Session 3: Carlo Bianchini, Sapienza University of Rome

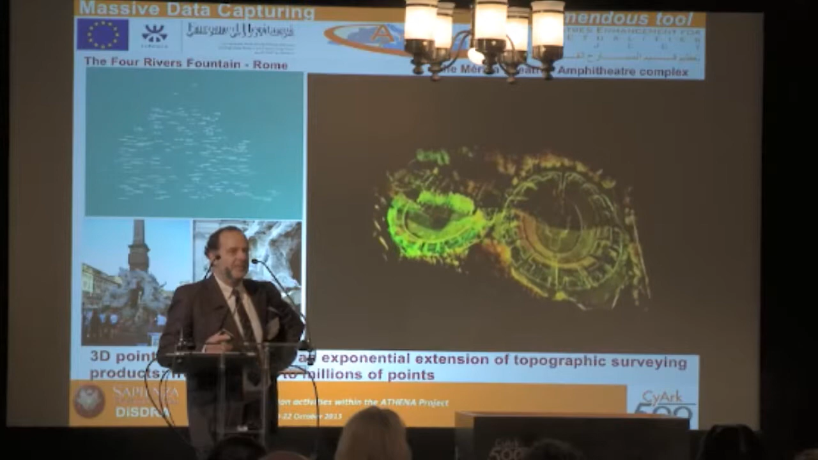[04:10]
There are more or less 300 points. The other one is the Merida site.
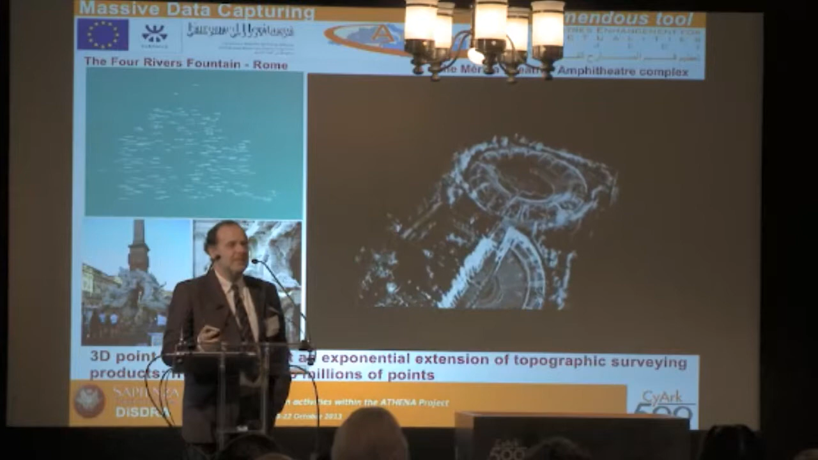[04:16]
So the difference is not in the points, of course.
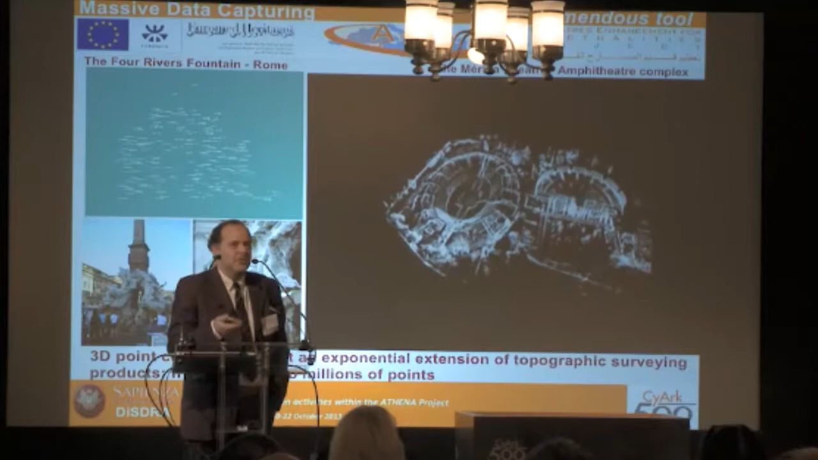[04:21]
They're only geometrical triplets of coordinates. But
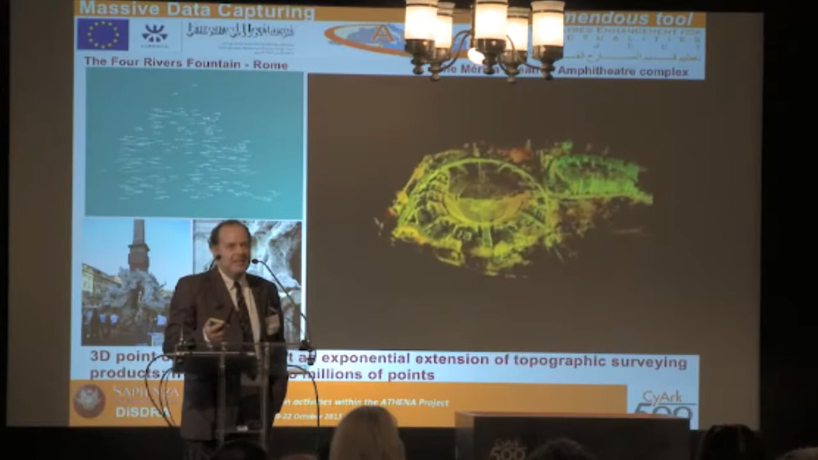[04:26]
we have been able to shift from hundreds to millions.
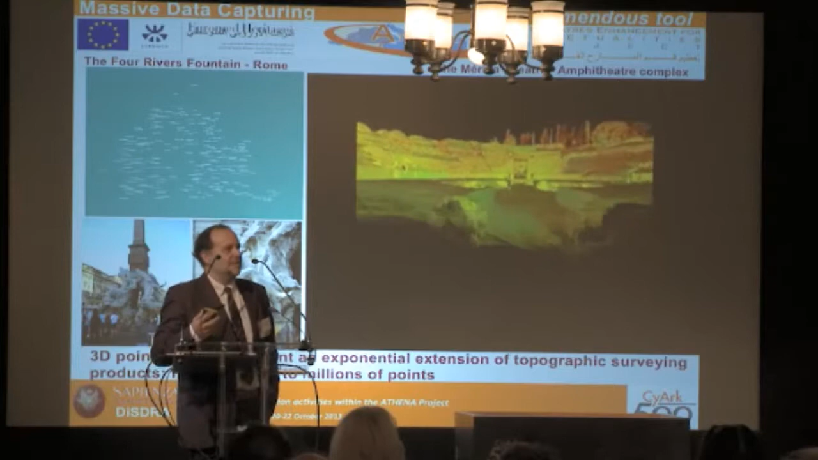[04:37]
are more and more effective, are more and more huge to research, to understand what is the intimate, what the profound knowledge I was saying before, quoting Descartes, that is our objective.
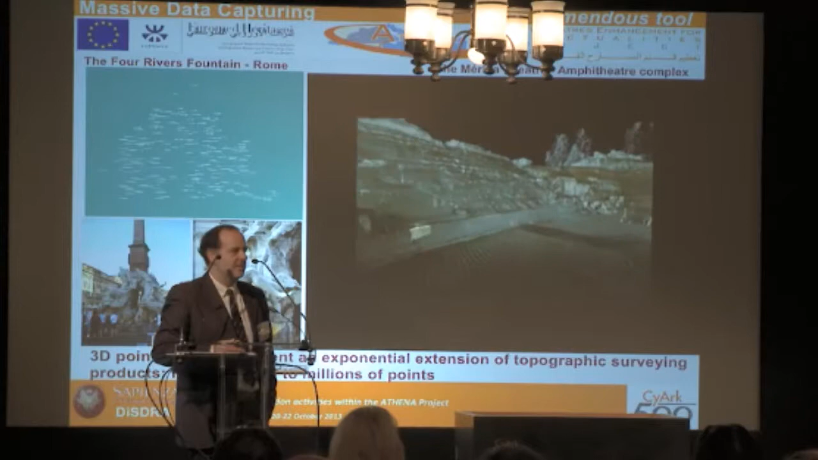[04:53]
So all the acquisition system is basically
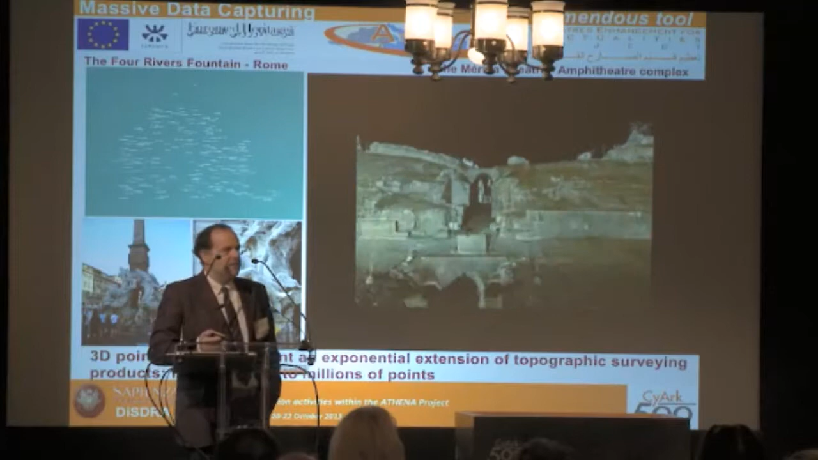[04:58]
more objective than the past,
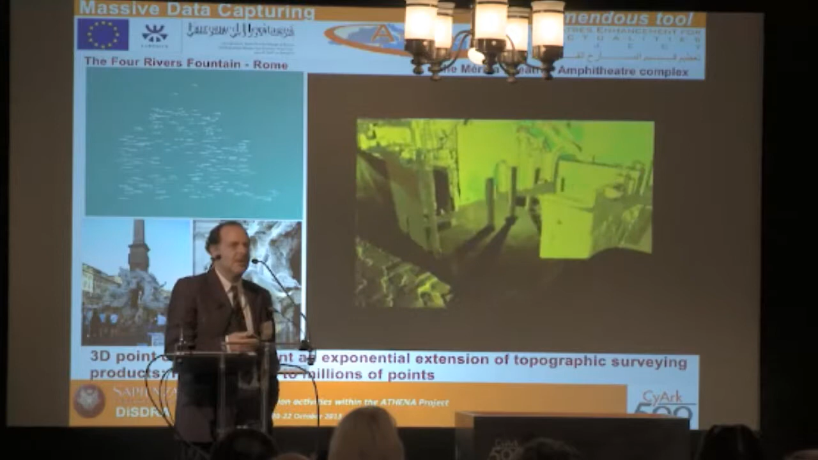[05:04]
because we just acquired the data, and then after we have acquired the data, we have the possibility of choosing,
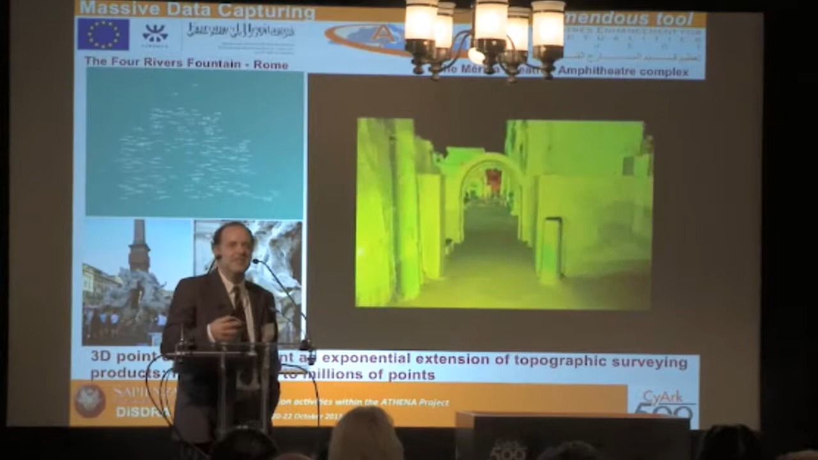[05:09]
selecting and interpreting, I say, what is significant and what is not significant.
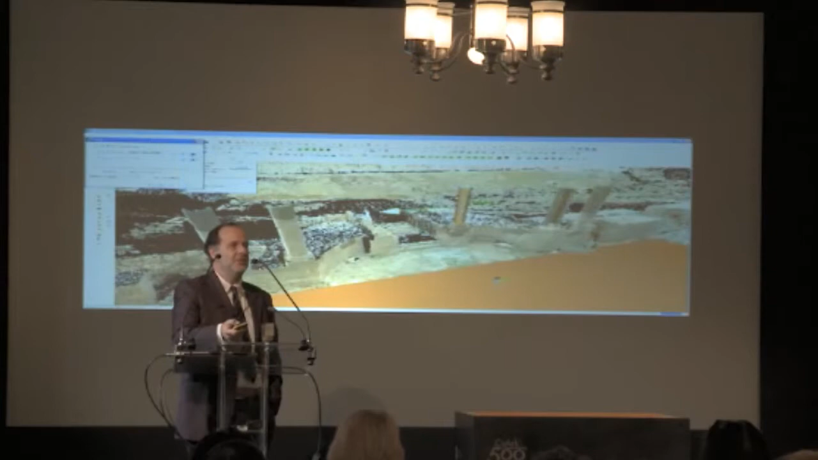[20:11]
He's only an end user of this data, but through that he can access potentially very important functions, like measuring, like